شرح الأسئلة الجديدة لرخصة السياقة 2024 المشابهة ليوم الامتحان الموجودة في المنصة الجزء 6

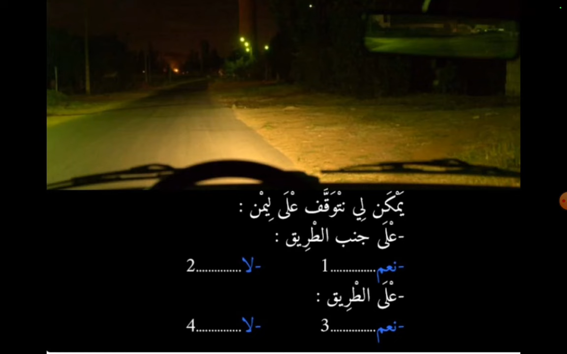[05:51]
الطريق ما يمكن شفوص الطريق راه ممنوع لي منعاً كنياً أن نتوقف حيث نعرق الحركة السعير الجواب هو رقم 1-4 السؤال الموالي في حالة حصول عطب مفاجئ الحصار رئيسي والفرند الرجل واش نحول مبدل الصوع على نقطة عطلة واحد؟